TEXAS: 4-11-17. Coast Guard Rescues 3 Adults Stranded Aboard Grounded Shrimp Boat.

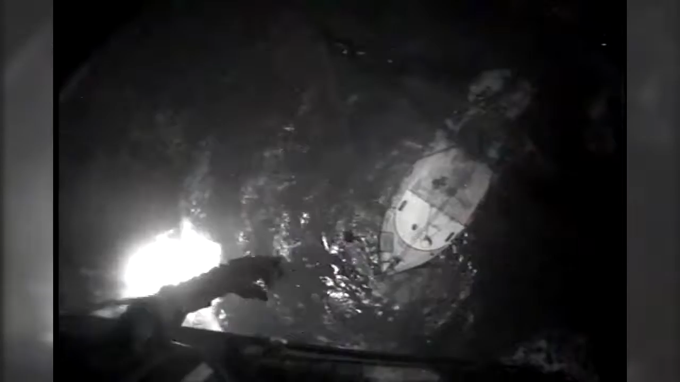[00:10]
Boats rockin' pretty good, with the boat rockin' and I'd get him to stop swinging. Toys ask him to be put into the water. Taking load. Baskus out of the water. Survivor is up. Transformers back to the water and okay. Baskus halfway up.
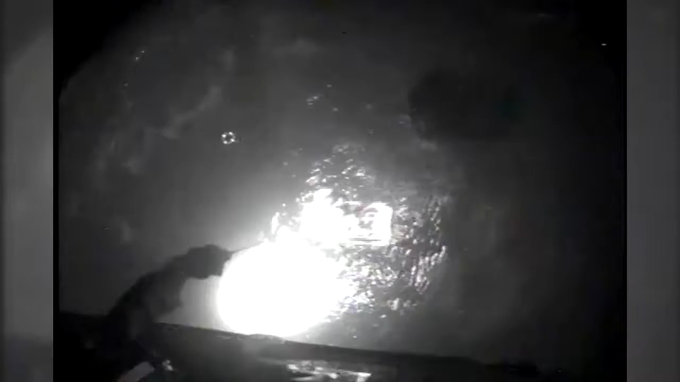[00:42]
Baskus in people of the aircraft. Baskus just below the aircraft.
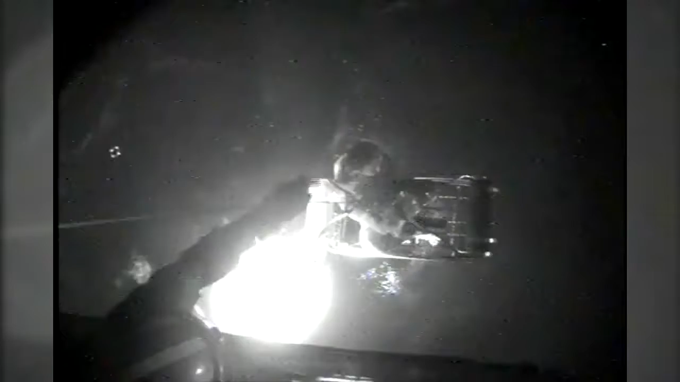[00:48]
Baskus survivor at the door for a minute.
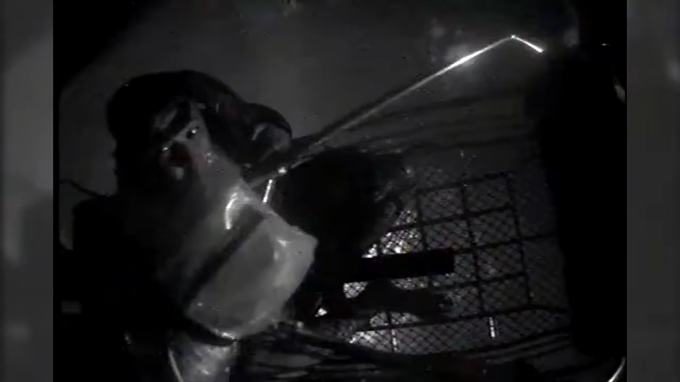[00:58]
Rescue swarmer is back at the port starboard. Inside. Yep, inside. Supermass.
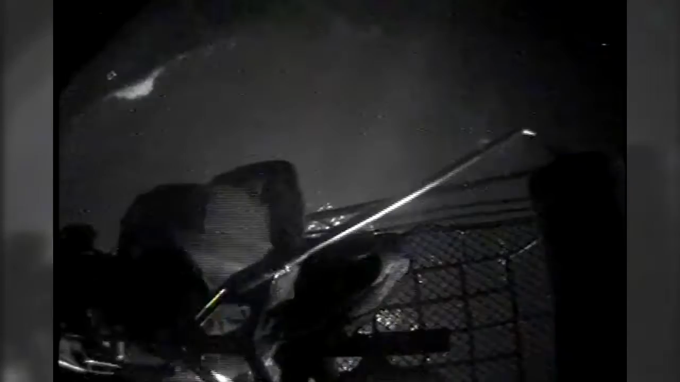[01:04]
Roger. Bringing the first survivor inside the aircraft.
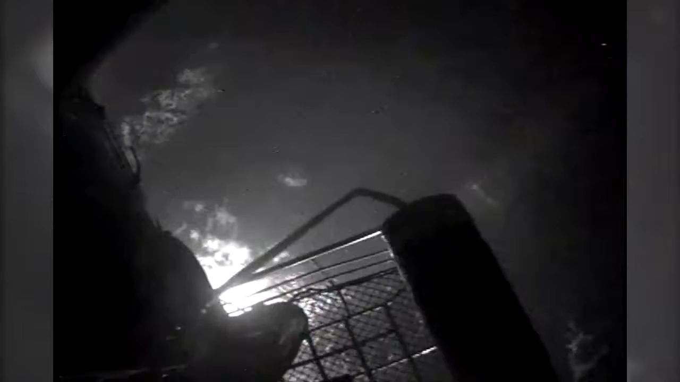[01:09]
Okay.
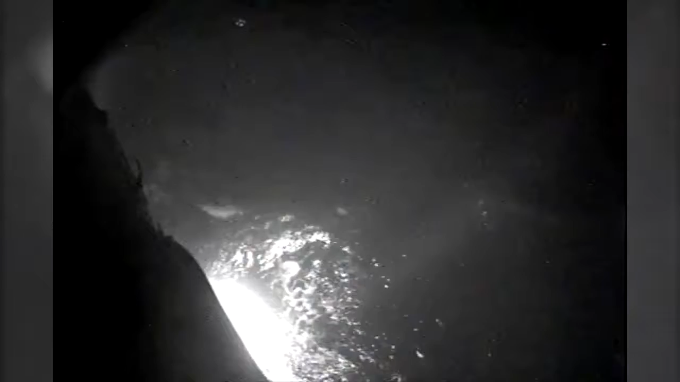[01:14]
Yes, plate!
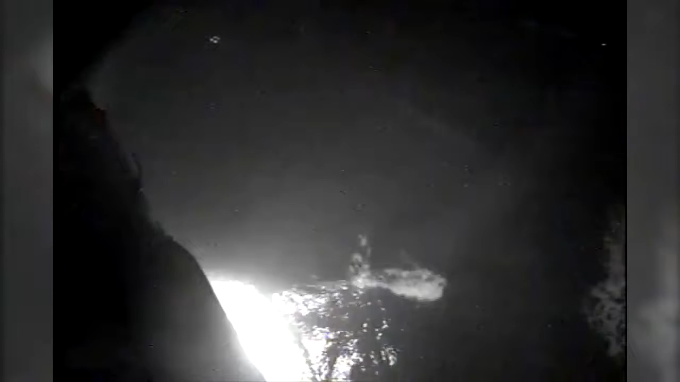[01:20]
Alright, first survivor is out of the basket. Alright. First survivor is out of the basket. Alright. Baskus at the door. I'm in. Ninety-two, fourteen, twelve.
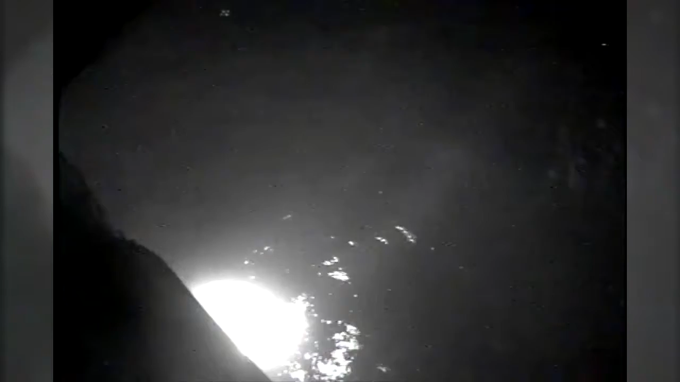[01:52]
Second survivor is out of the basket inside the aircraft. Moving the basket in.